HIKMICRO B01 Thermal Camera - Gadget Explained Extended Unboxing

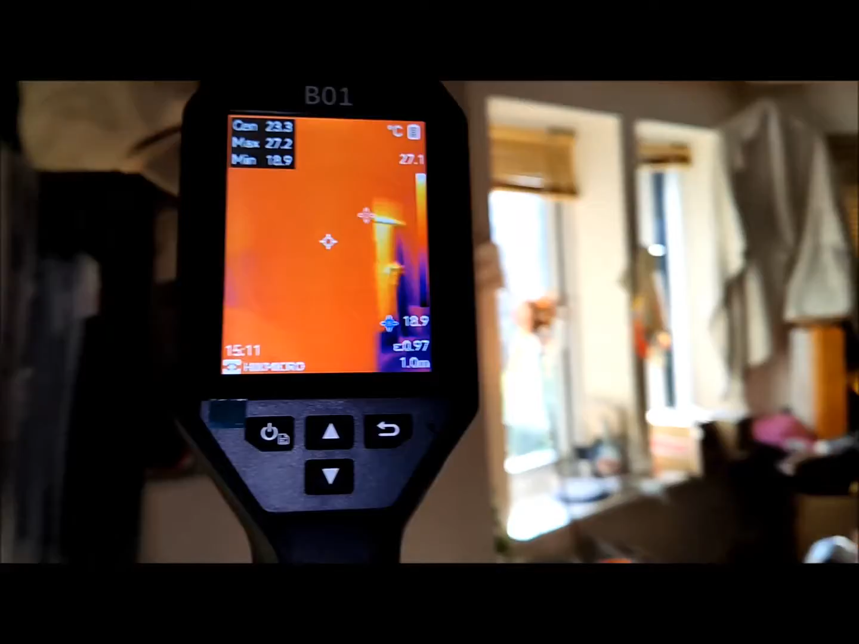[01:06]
On screen: max 27.2°C, min 18.9°C, scale top 27.1°C
featuring a sturdy body and a thick handle made of durable rubber construction.
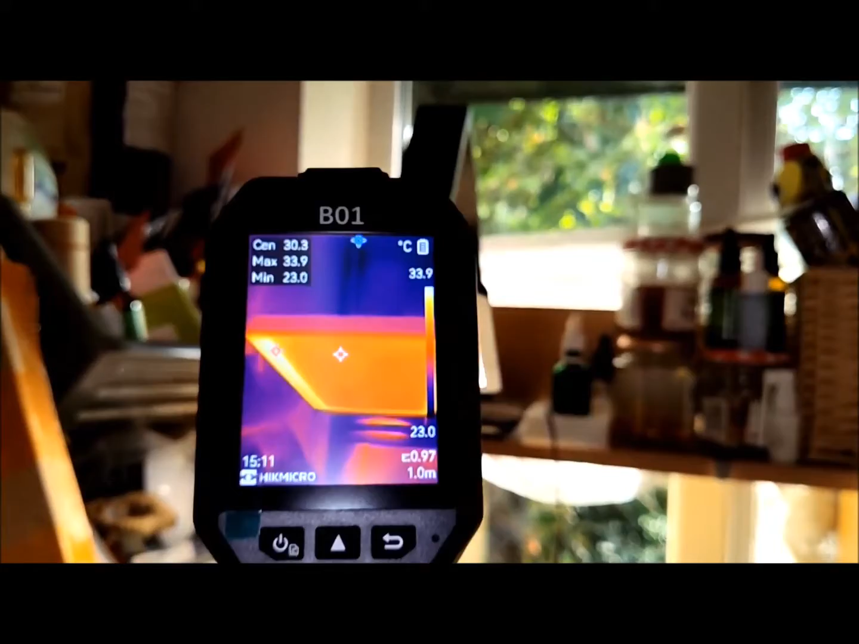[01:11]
On screen: max 33.9°C, min 23.0°C, scale top 33.9°C, scale bottom 23.0°C
This construction not only safeguards against bumps, drops, and dust, but also provides protection from water splashes.
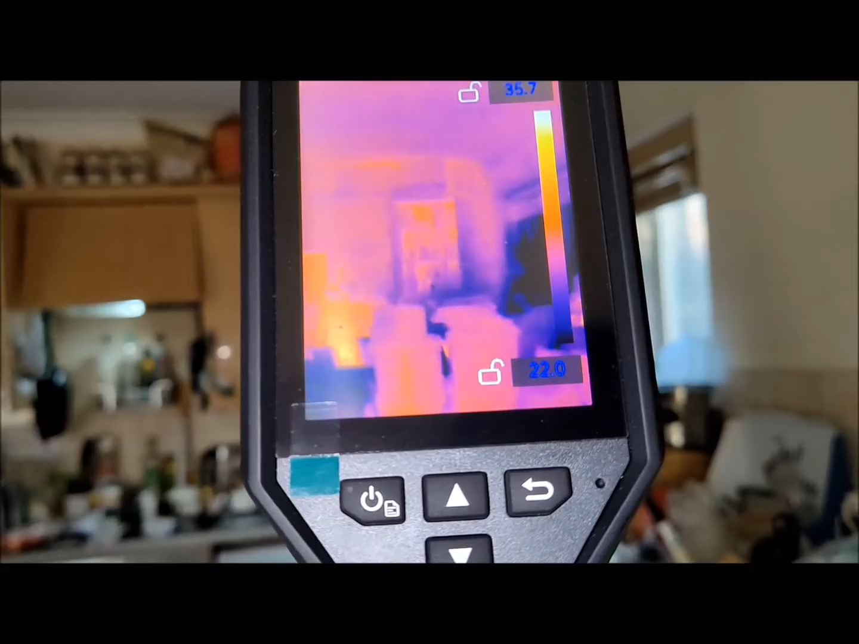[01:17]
Positioned on the front of the B01 is a 3.2-inches LCD screen display,
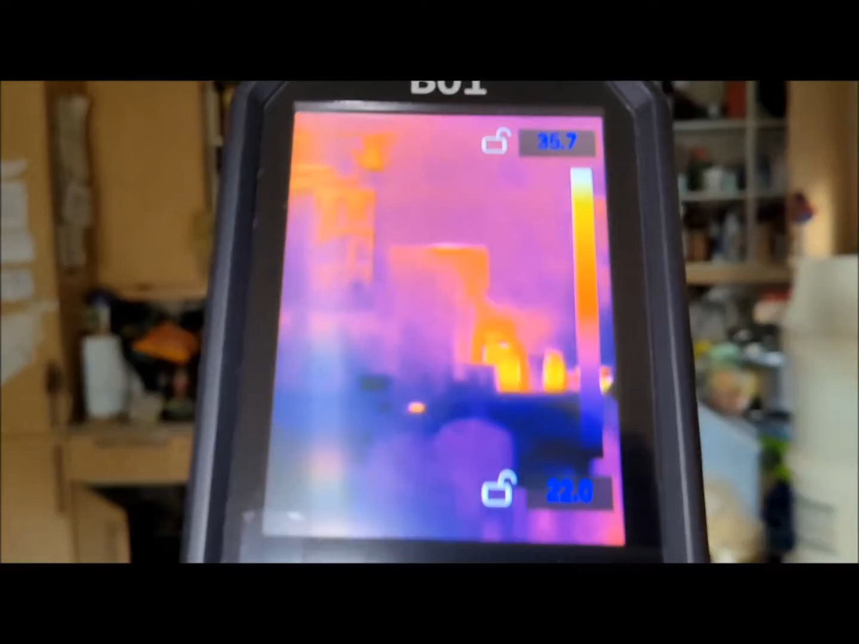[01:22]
accompanied by four responsive rubber buttons with a subtle and tactile click.
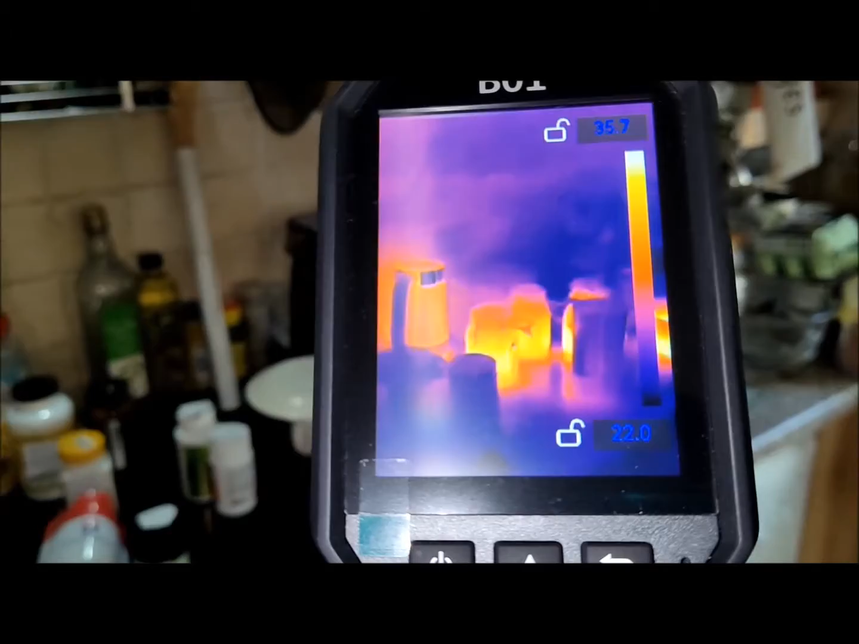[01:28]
These buttons and the screen are slightly recessed beneath a rubber edge lip designed to shield against frontal impacts.
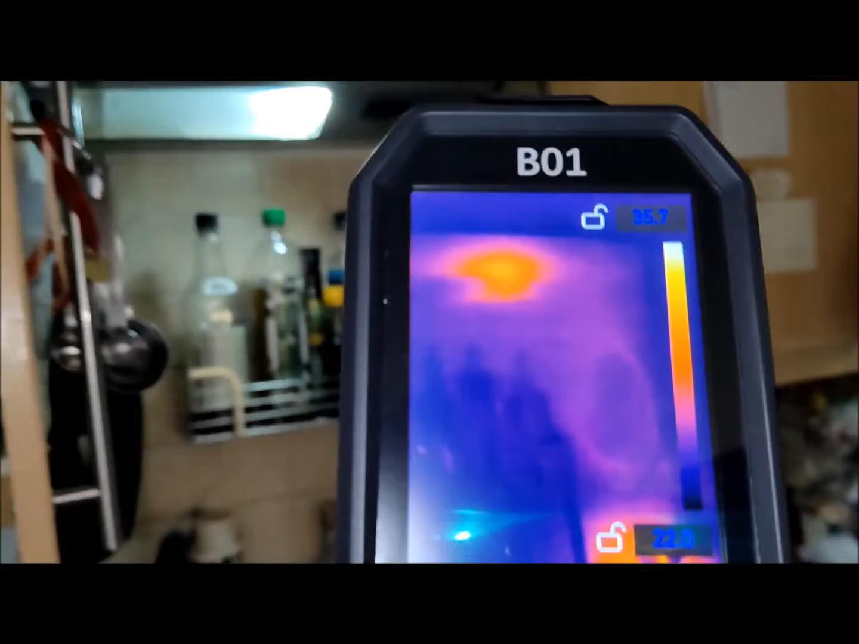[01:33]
The overall dimensions of the camera are 22cm in length,
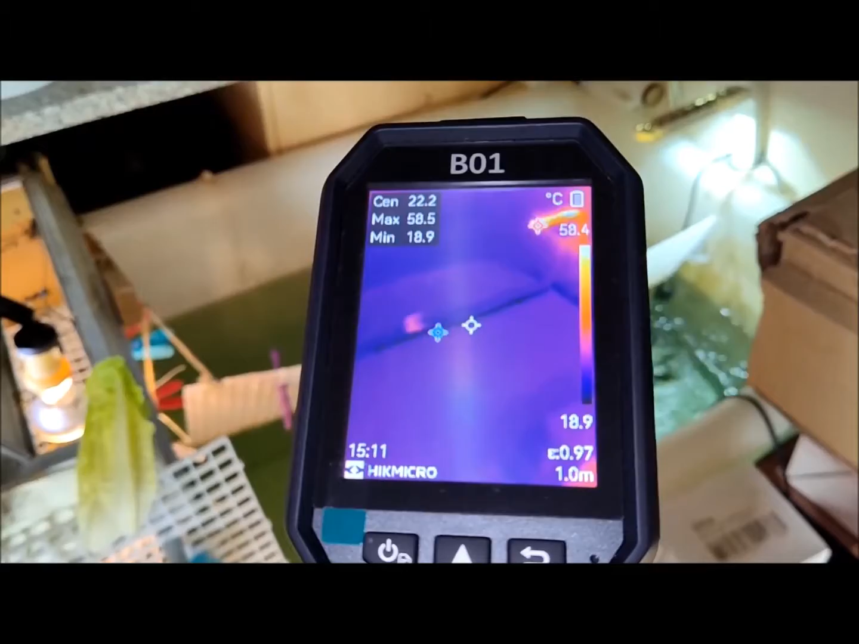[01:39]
On screen: max 58.5°C, min 18.9°C, scale top 58.4°C, scale bottom 18.9°C
7cm in width, and 7cm in thickness.
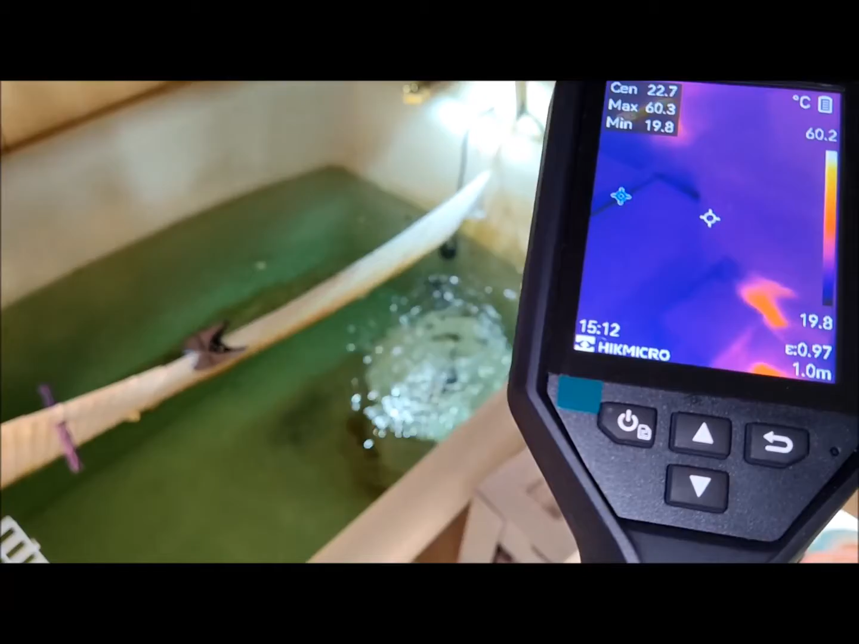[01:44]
On screen: max 60.3°C, min 19.8°C, scale top 60.2°C, scale bottom 19.8°C
The textured handle measures 10cm in length with a diameter of 13cm. The LCD screen display
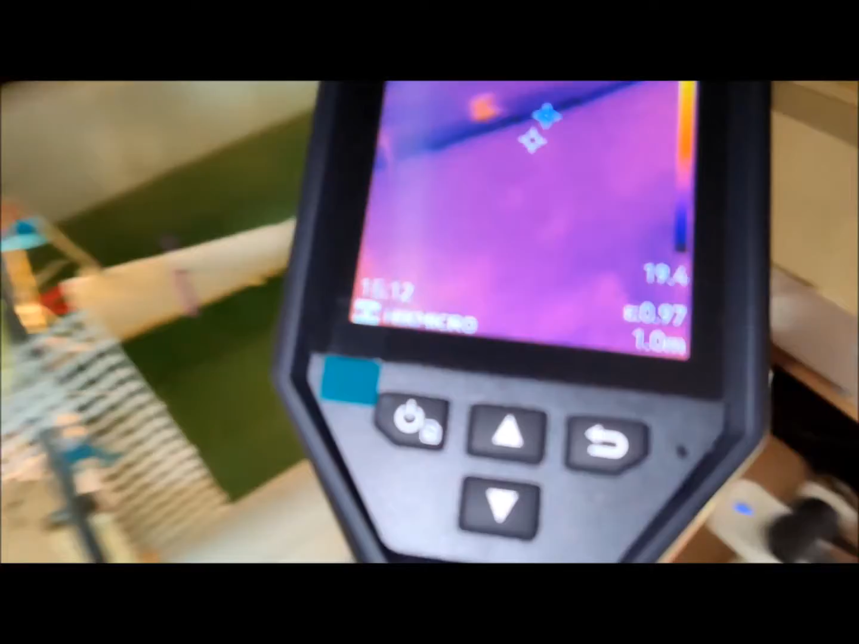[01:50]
measures 6cm vertically and 4.5cm horizontally, boasting a resolution of 240x320 pixels.
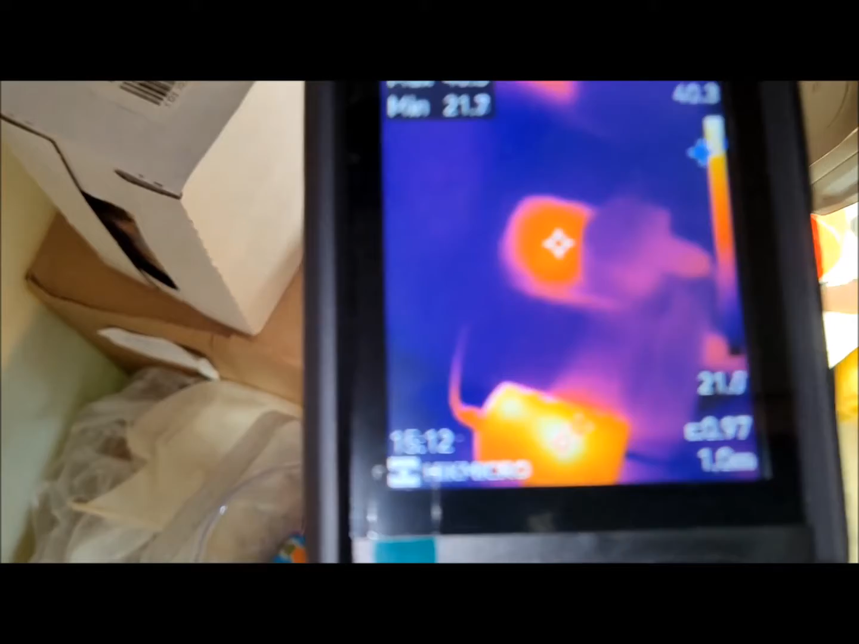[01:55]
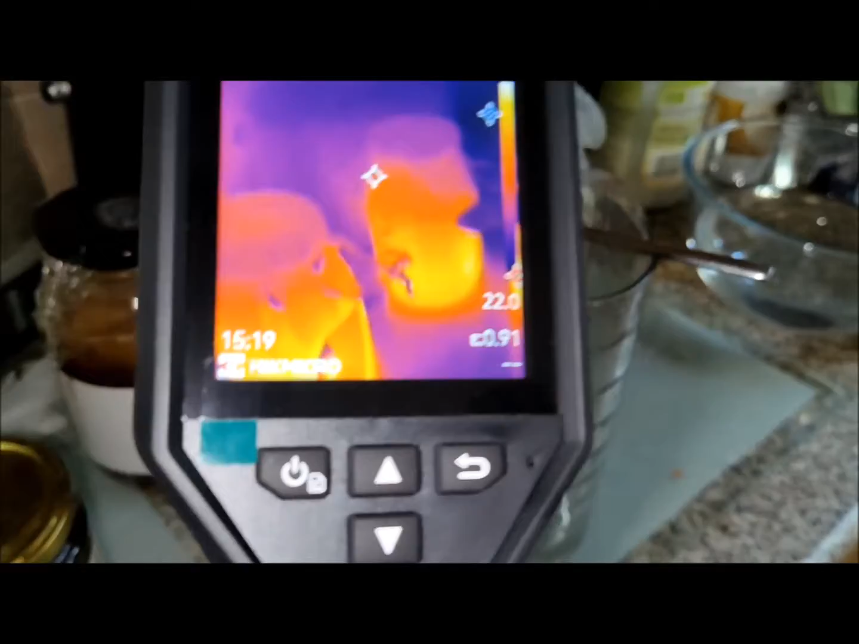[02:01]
This high resolution, coupled with 25Hz frame rates, ensures a clear and smooth display,
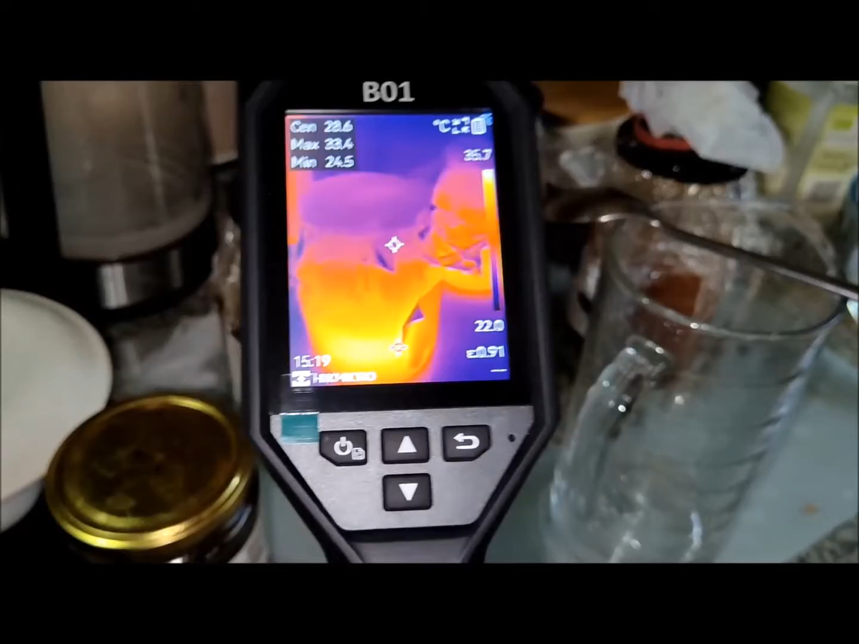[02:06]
On screen: spot 28.6°C, max 33.4°C, min 24.5°C, scale bottom 22.0°C
making navigation through screen menus and thermal viewing seamless without any image disruptions.